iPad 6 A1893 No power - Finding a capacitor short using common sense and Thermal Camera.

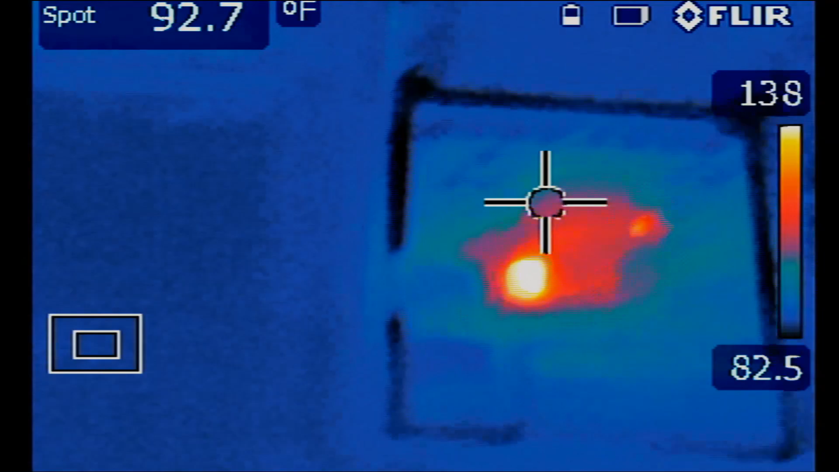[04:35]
On screen: spot 92.7°F
Okay. So I'm interested in this little spot here and not the big one. Because from experience, it's the little one that causes the big one to get hot. So let me point on this component.
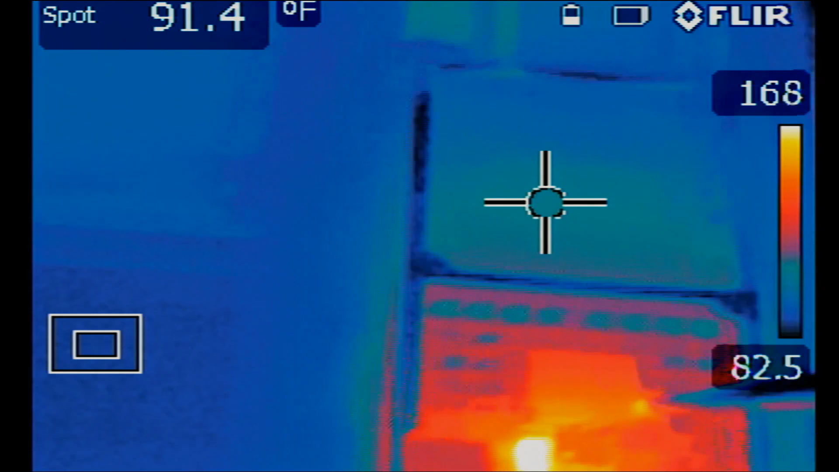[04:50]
On screen: spot 91.4°F
Okay. I'm pointing at this component now. Let's go to our microscope.